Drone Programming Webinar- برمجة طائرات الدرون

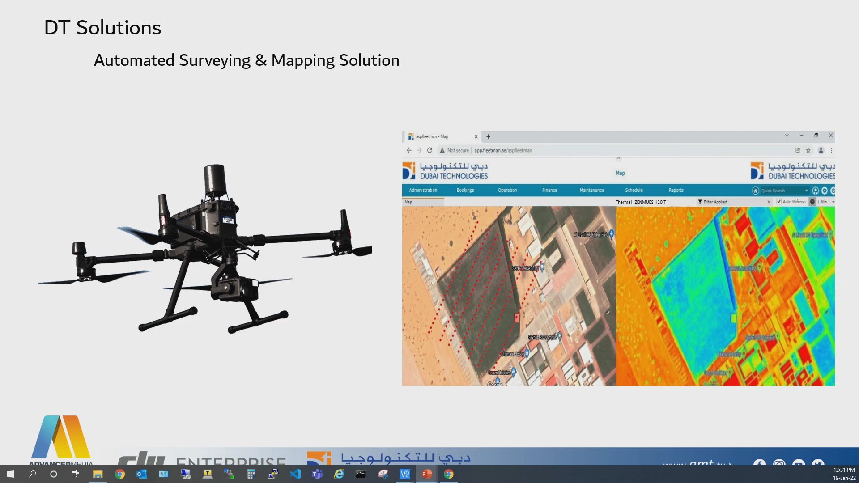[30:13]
no need to control the drone from a remote controller so all the streams like waypoint navigation streams as H20T camera streams as well as the H20T thermal camera streams we are sending data to the server so this is the one of the another solution